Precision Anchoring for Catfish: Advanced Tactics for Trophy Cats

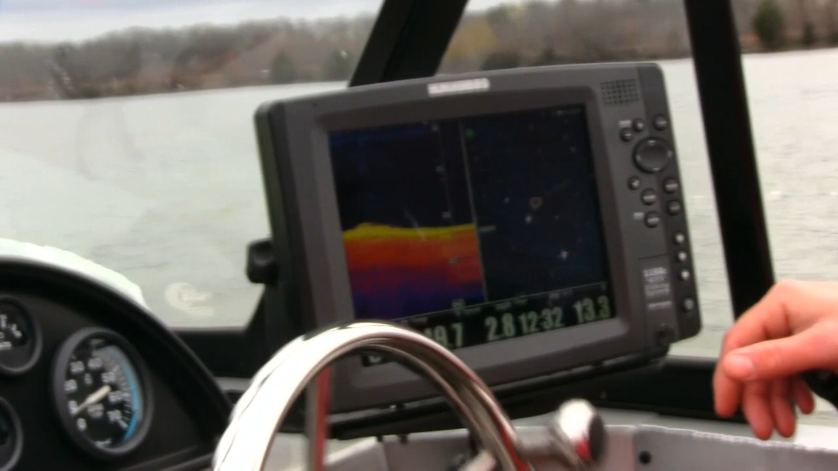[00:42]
much but the sonar is picking up a few fish here and there but the fish are kind of hunkered down and kind of in the mud itself mud and silt jason what's your interpretation of where we're at here well
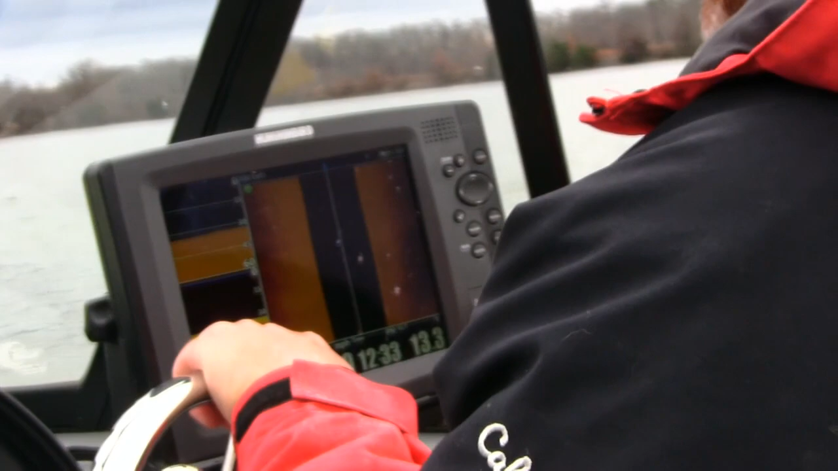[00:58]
right now what we're looking at we're just out in the middle of nowhere right in the middle of river channel
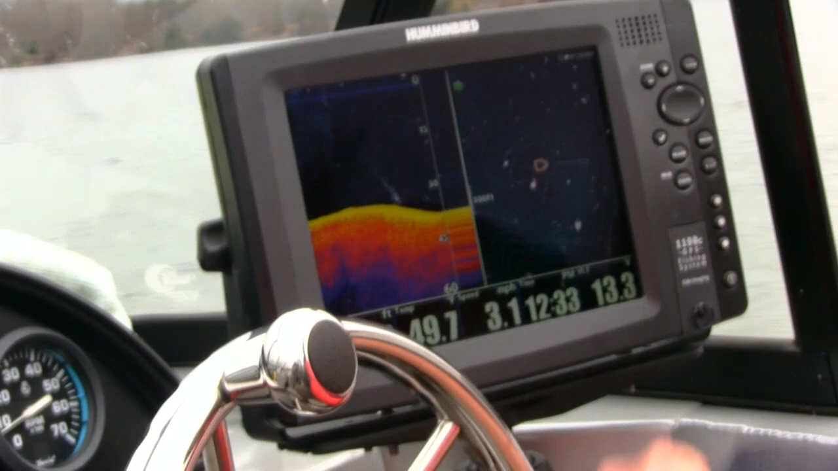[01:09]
graded uh got some holes coming off some ledges running directly you know north and south across the
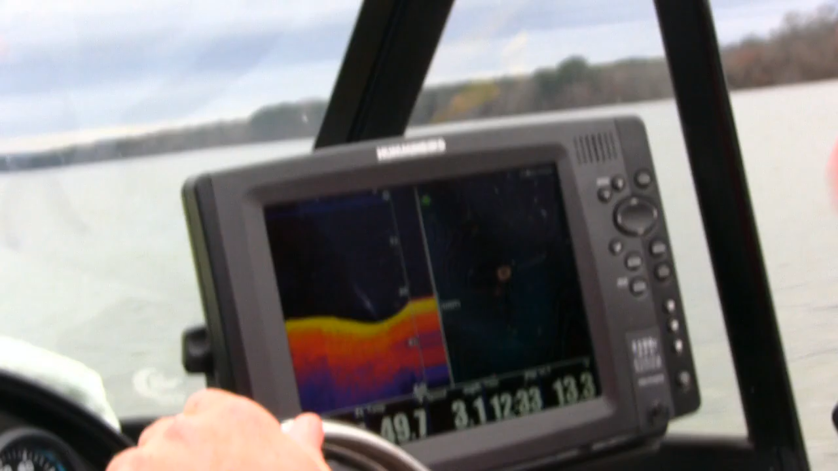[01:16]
river so we got quite a bit of current today so this
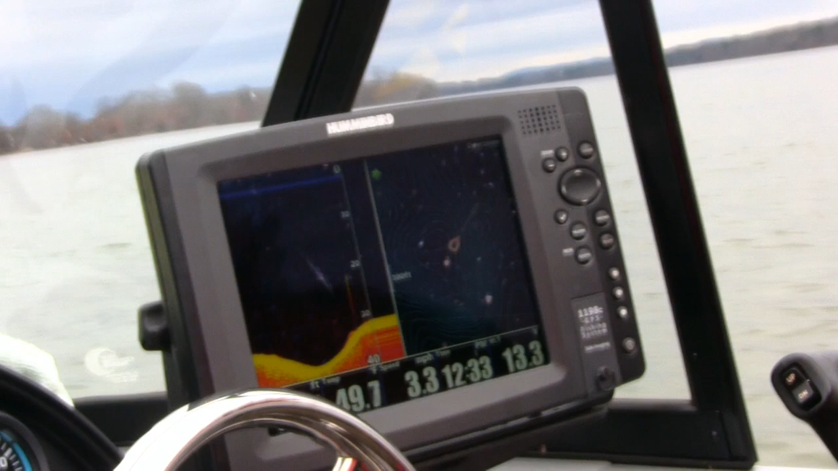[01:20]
is kind of place you'd want to look for because these fish are gonna be able to lay in these holes like this and
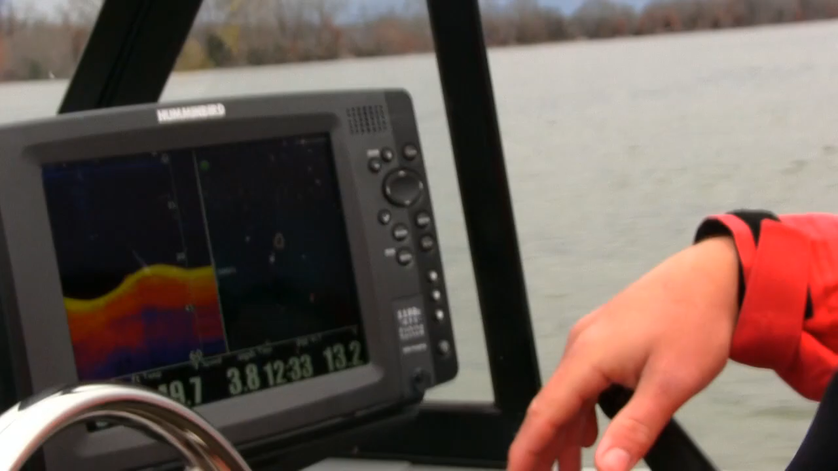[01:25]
uh get out of the current yeah that looks like a little fish right there on the one side right there yeah
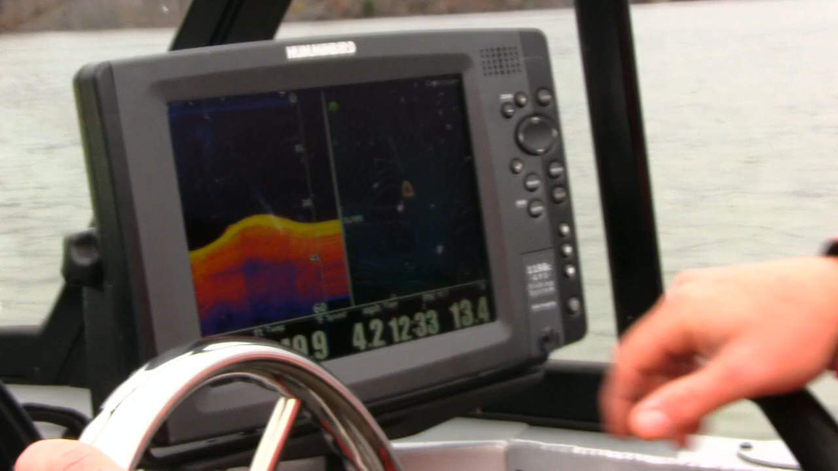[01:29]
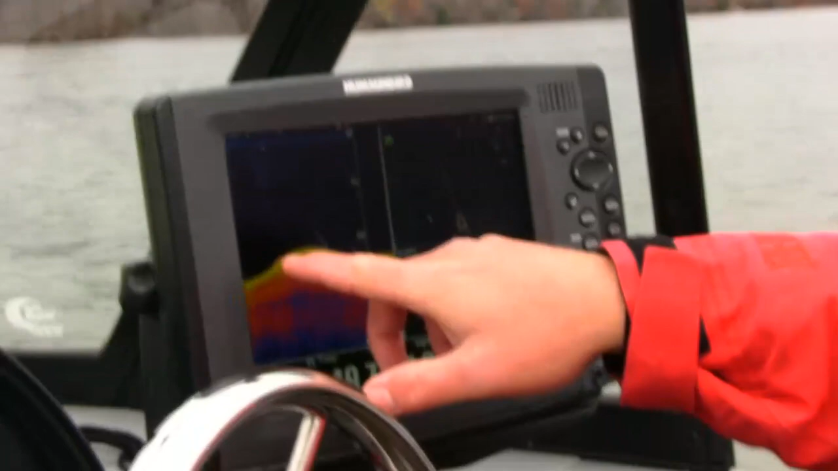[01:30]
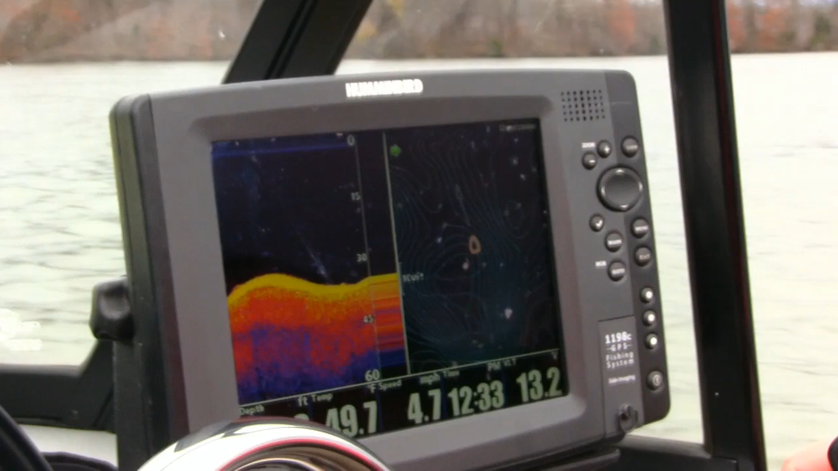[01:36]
On screen: water 49.7°F, speed 4.7 mph
they're just hanging real tight to the bottom yeah they're not you said something about them not
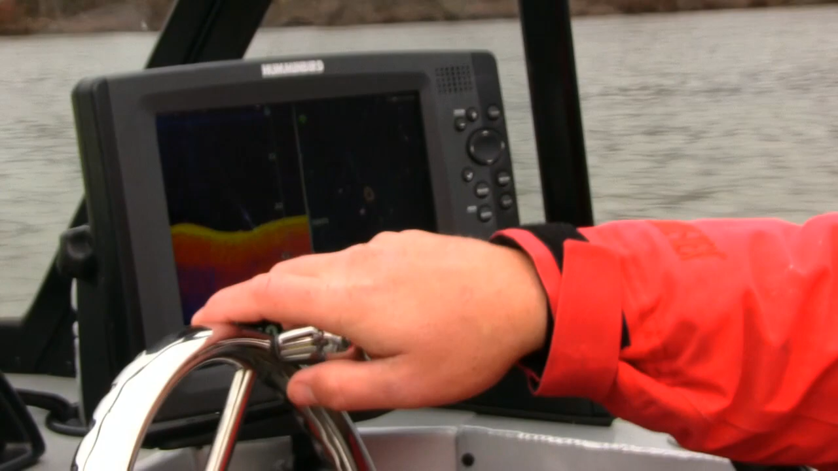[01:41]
we're not picking them up on the side skin and stuff when the sonar is getting them it's uh mainly because they're burying themselves down in the mud yeah and uh well we can pull them out with our 2d here we're
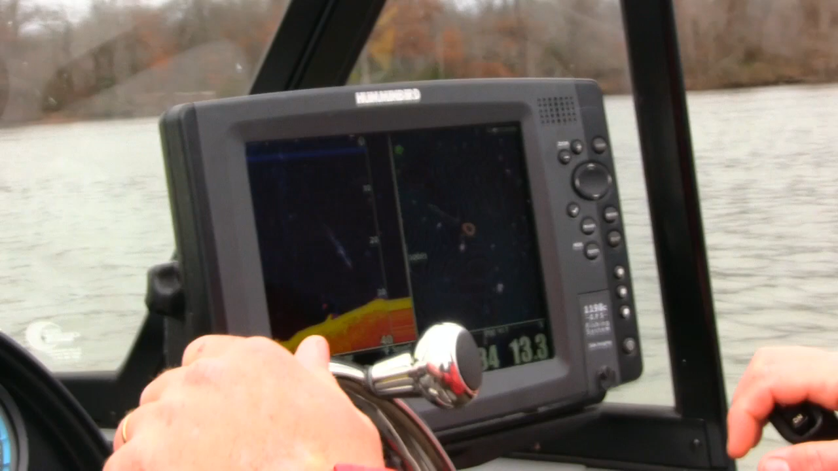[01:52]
just uh looking in this area fixing like a few anchors to see what we come up with
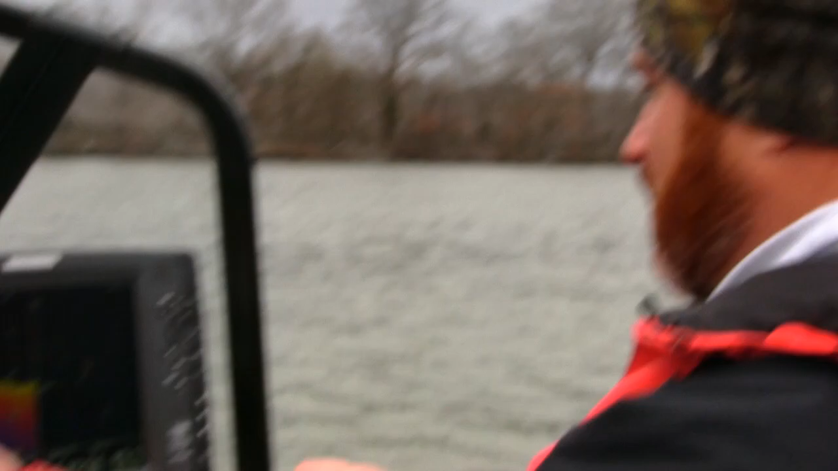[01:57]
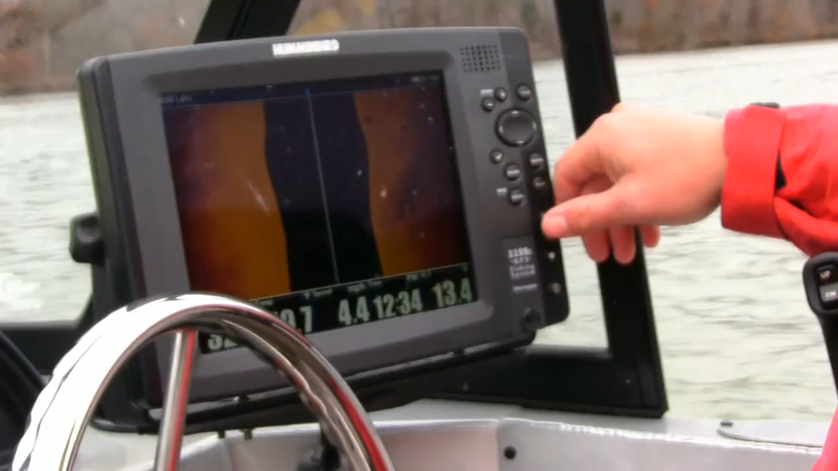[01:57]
now that's the one that's a fish right there ain't it yeah he's a nice one
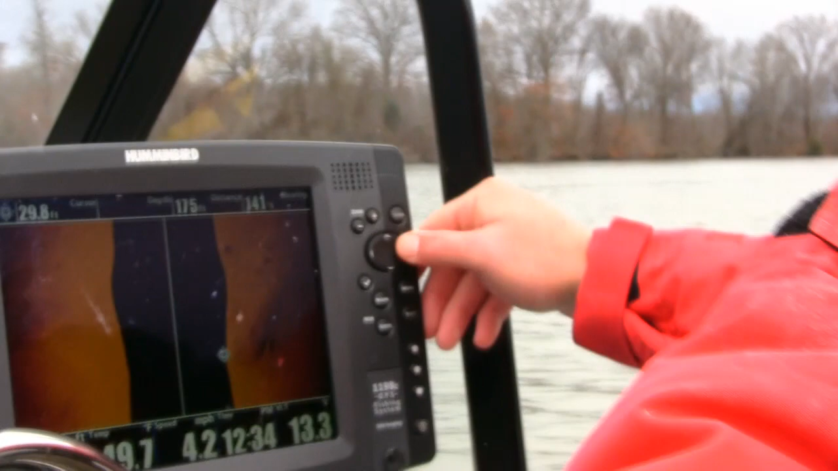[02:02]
i like he is yeah that's a shadow that's a nice one there yeah
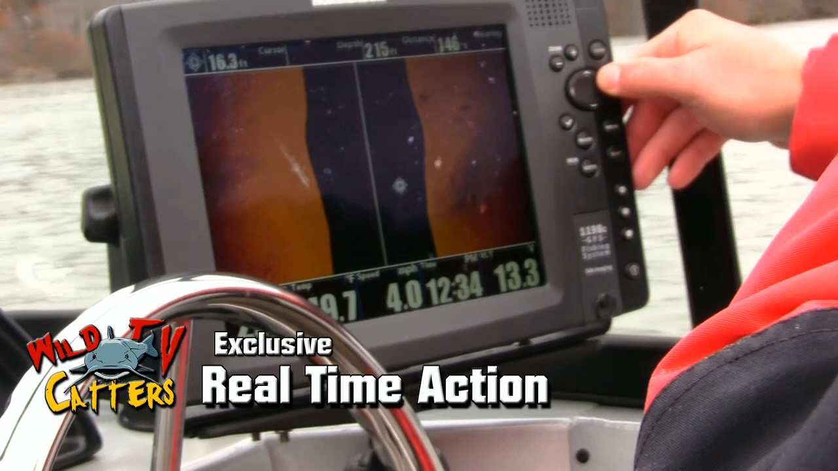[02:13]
hanging right real tight that structure isn't it
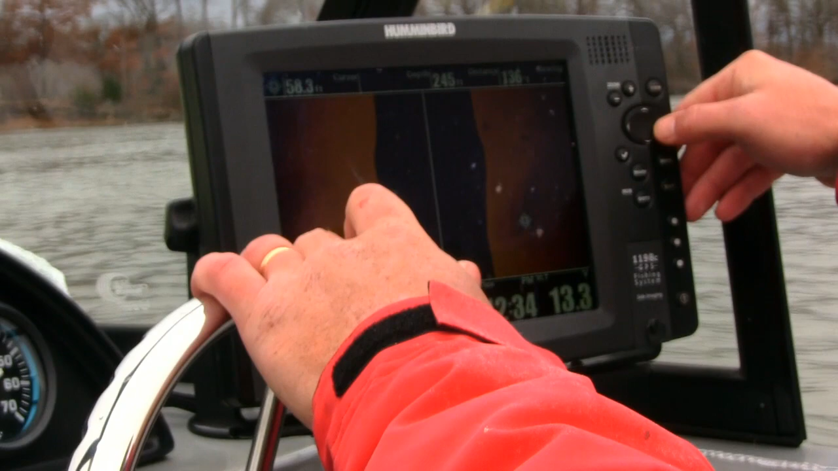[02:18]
now we'll be able to now he's waypoint that we'll be able to
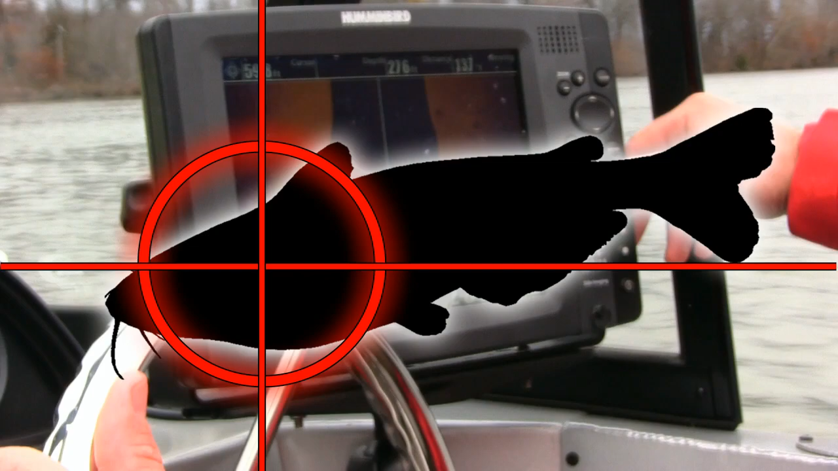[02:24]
go back up and situate our boat above it and we'll throw into